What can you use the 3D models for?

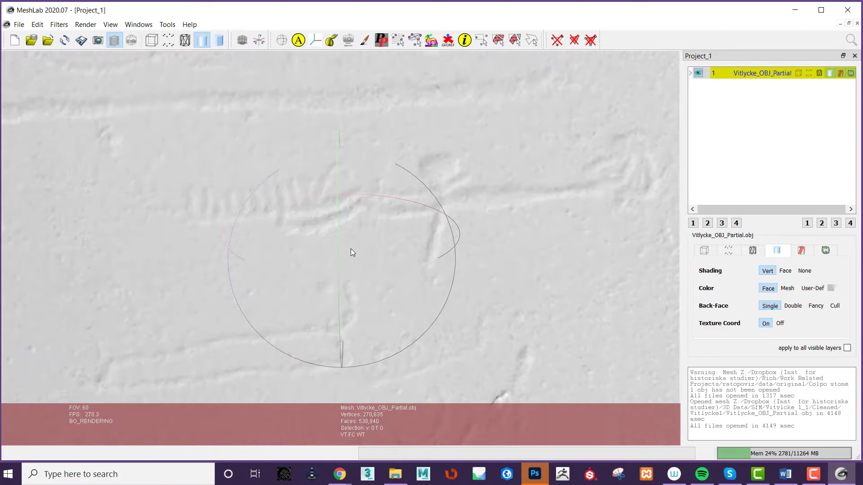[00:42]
To move and change the direction of the light in MeshLab, you hold Ctrl, Shift and drag the light around with the left mouse button.
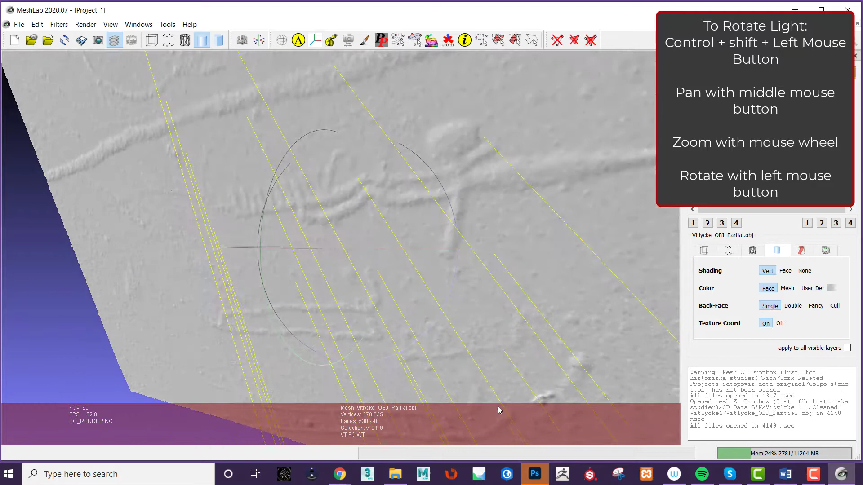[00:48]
Combined with the ability to zoom and rotate the model,
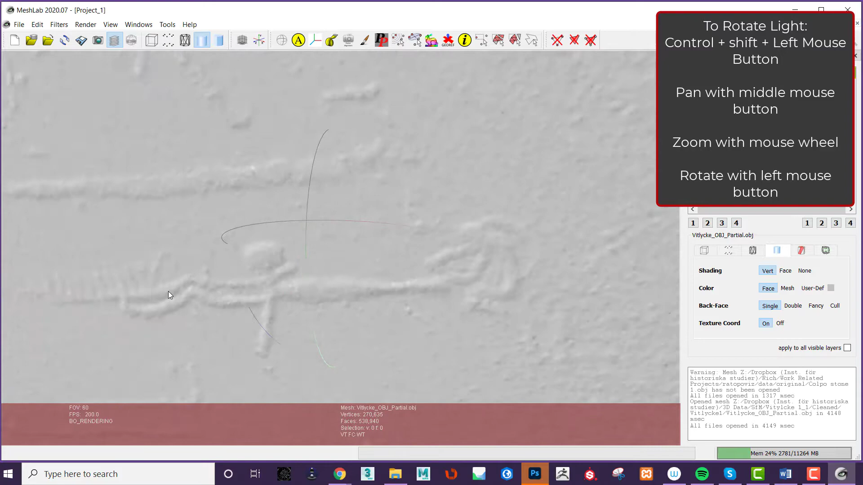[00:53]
which can be achieved with the left mouse button to rotate, send the mouse button to pan around the scene and the mouse wheel to zoom.
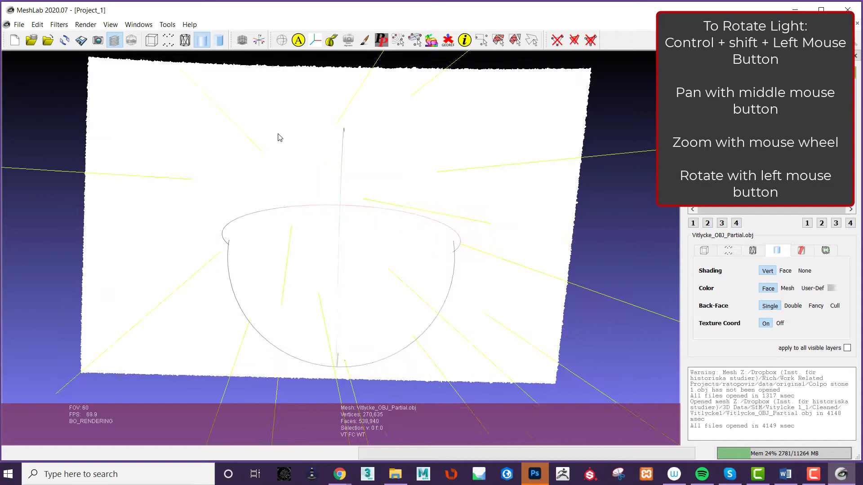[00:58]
This allows you to see objects in ways that are not possible in the real world and which can help with analysis.
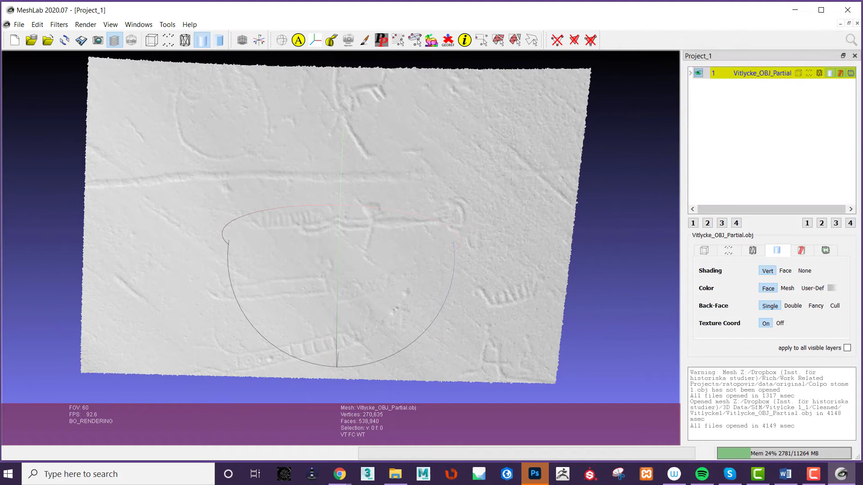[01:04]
MeshLab also has a bunch of shaders and filters which can help with analysis. Of note is the Radiant Shading Scaler, which enhances the depiction of shapes on the mesh.
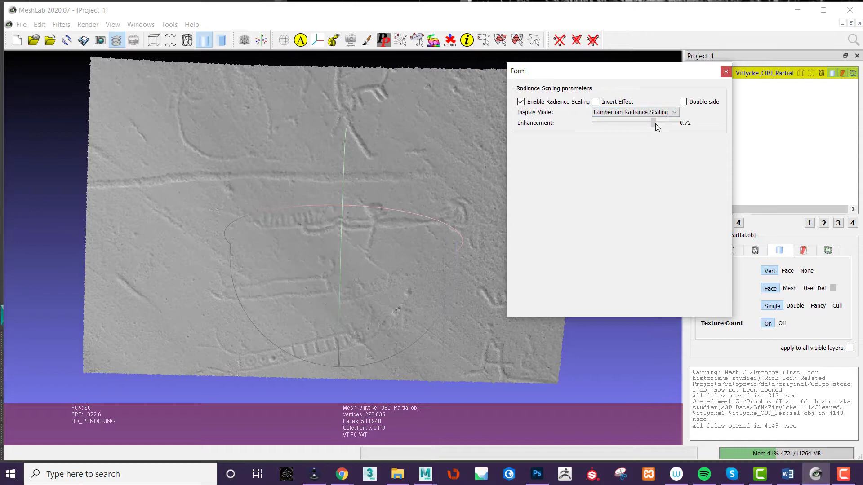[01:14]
To use this, with a 3D model loaded, go to Render Shaders Radiant Scaling.
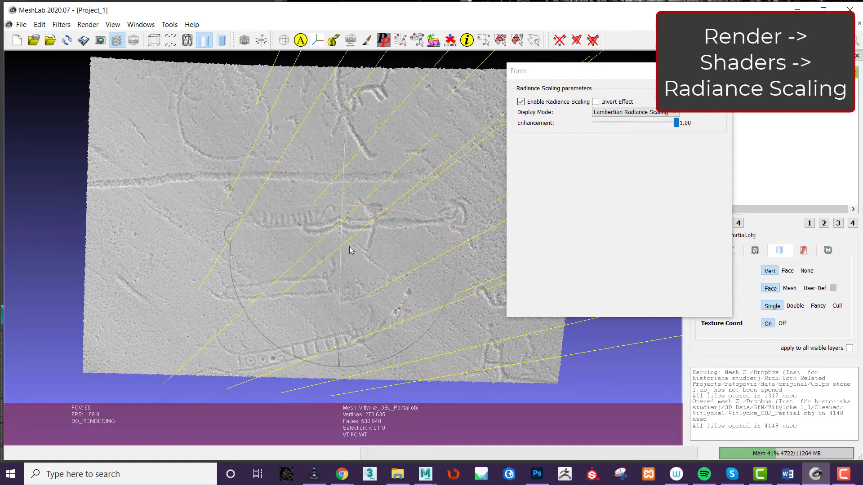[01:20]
You can then set the intensity of the shader for the desired effect.
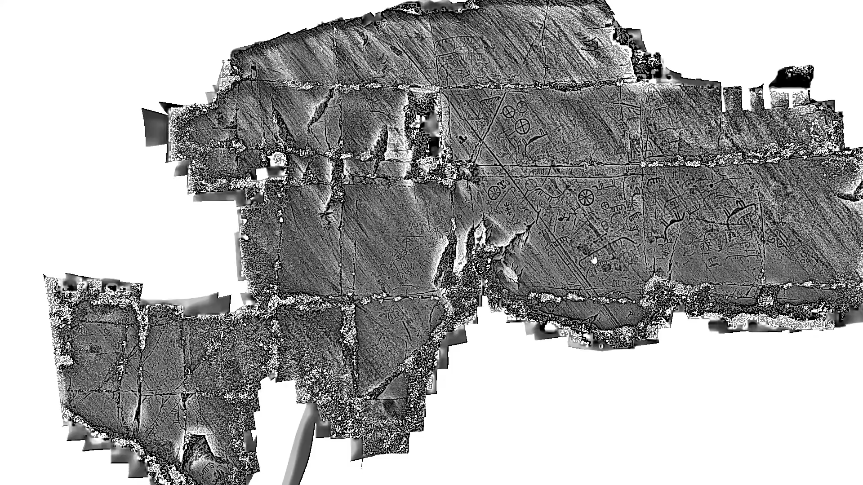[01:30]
We have been working on a number of ways to utilise the digital elevation maps from Meshake to create visualisations of the surfaces that we collect.
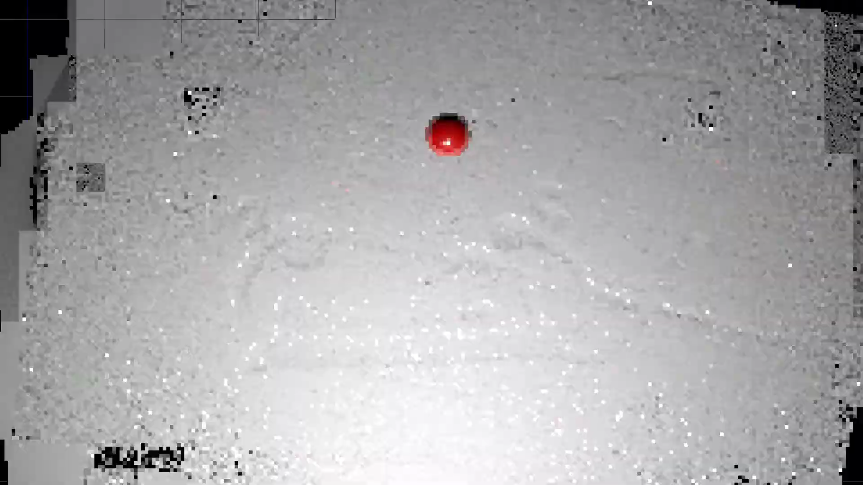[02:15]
To do this, you need to render frames in the same way that you would take the photographs, i.e.
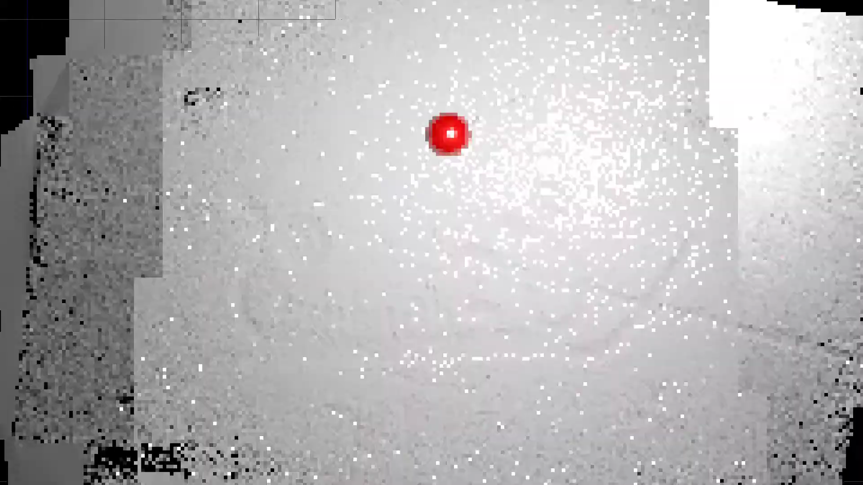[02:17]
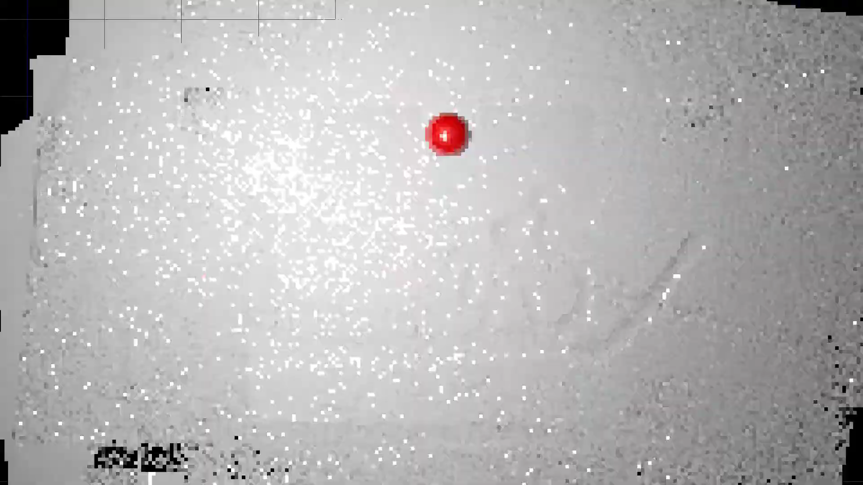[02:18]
with a shiny sphere, a static camera and moving lights.
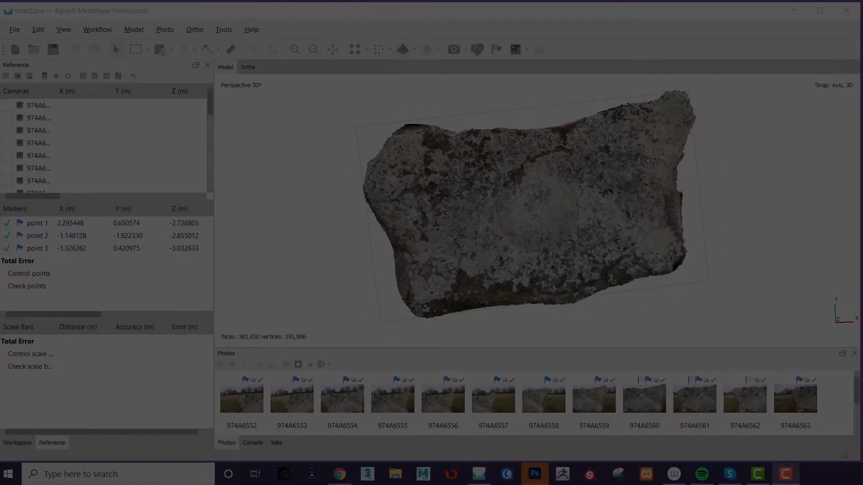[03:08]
One of the easiest ways to distribute 3D models to someone who may not have
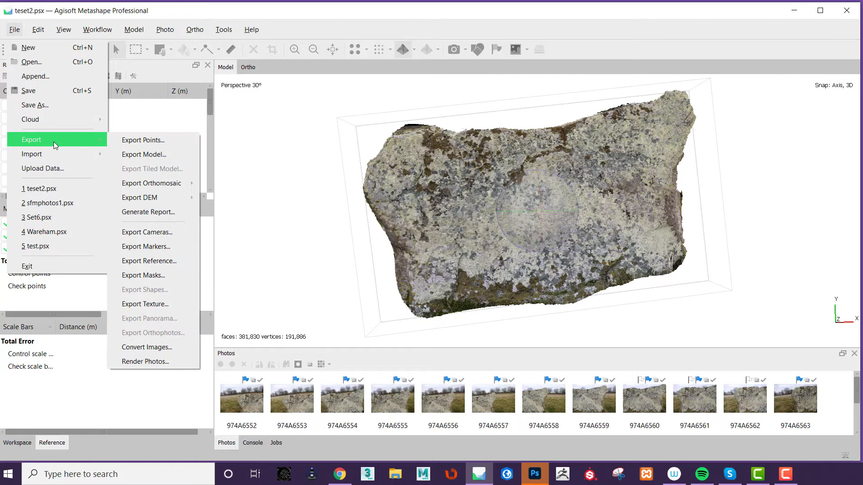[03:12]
access or may not wish to download and learn new software is via PDF. 3D PDFs can be exported from Agisoft natively and can be viewed using the most basic version of Adobe Acrobat.